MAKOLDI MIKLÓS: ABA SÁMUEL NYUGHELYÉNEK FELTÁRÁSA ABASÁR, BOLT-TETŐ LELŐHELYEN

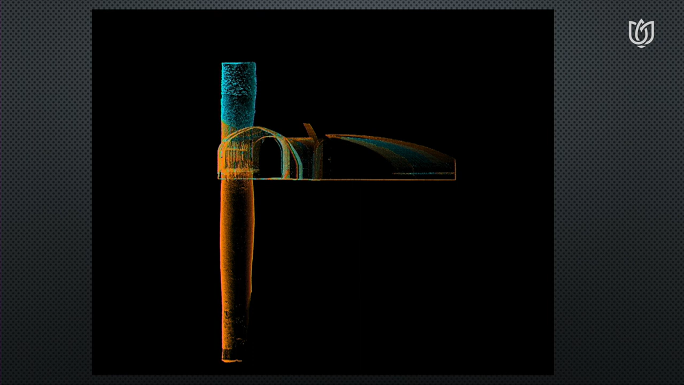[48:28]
amely a Kolostor udvarának közepén a mostani megépült,
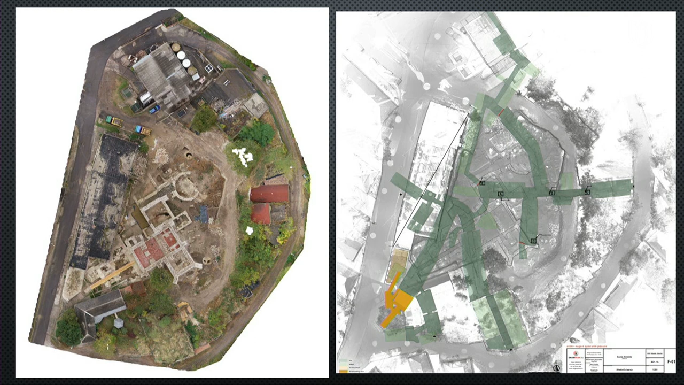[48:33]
70-es években megépült művelődési ház alatt található.
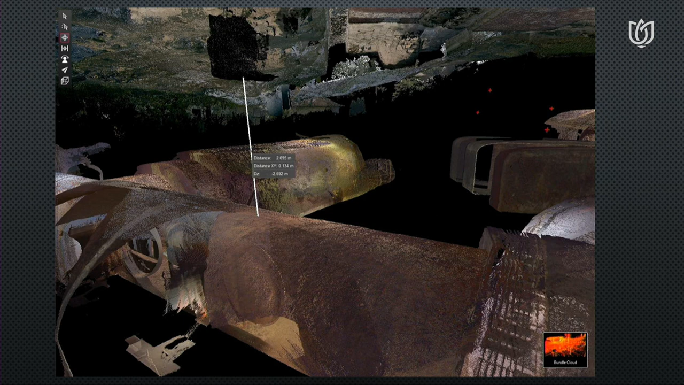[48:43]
Ezek a 3D-s felvételek remélem előrevetítik azt az állapotot vagy azt a reményt, hogy ez a lelőhely megújulhat, és hogyha ez a Zabasári lelőhely megújul,